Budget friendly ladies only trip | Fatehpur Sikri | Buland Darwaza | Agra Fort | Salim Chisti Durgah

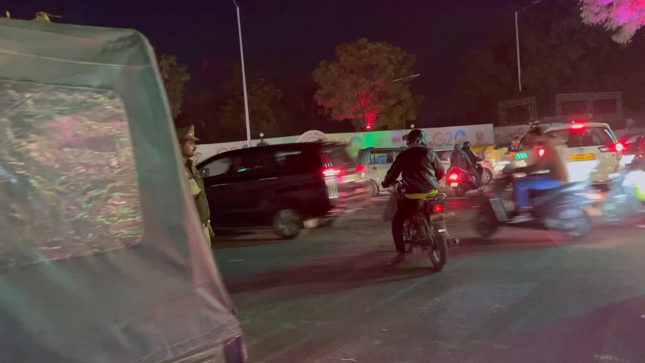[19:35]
ഇനി നെക്സ്റ്റ് ഫുഡ് സ്ട്രീറ്റിലേക്ക്. ഇത് കണ്ടില്ലേ, സ്ട്രീറ്റ് മൊത്തം ലൈറ്റൊക്കെ വെച്ച് ഡെക്കറേറ്റ് ചെയ്തിട്ടുള്ളത്.